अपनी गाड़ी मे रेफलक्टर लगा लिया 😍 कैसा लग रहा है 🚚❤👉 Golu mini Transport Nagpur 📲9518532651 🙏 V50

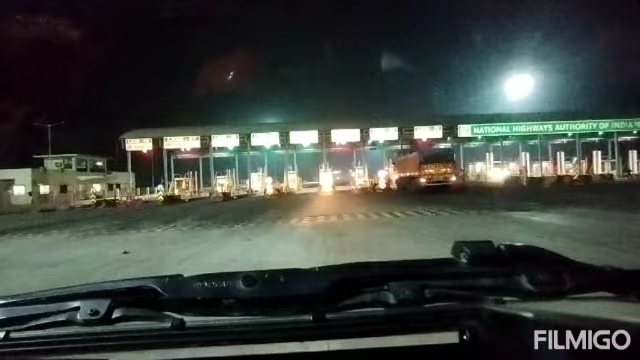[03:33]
कितना बड़ा टोल नाका बना है उम्रेट नाकपूर के बीच में है ने चामपा में बना है टोल देख सकते हो कितना बड़ा बना है टोल